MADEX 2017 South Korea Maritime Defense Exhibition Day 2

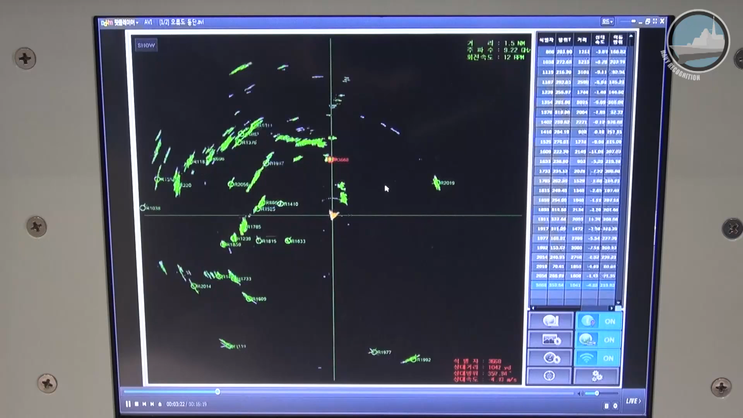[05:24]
That means they're going to follow the tracks on a pre-planned schedule.